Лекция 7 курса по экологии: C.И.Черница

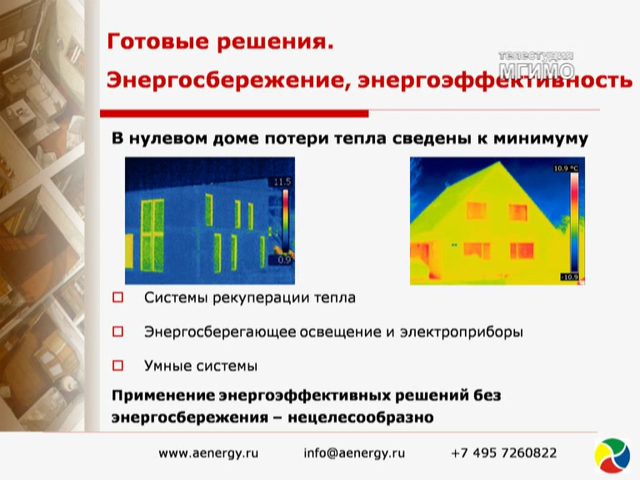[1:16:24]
Так вот может выглядеть. А слева нулевой дом. Видите, он весь синенький, только окошки немножко зелененькие. Ну, понимаете, да? Синенький, значит, не происходит никаких потерь. Значит, как бы, непосредственно энергосберегающее решение.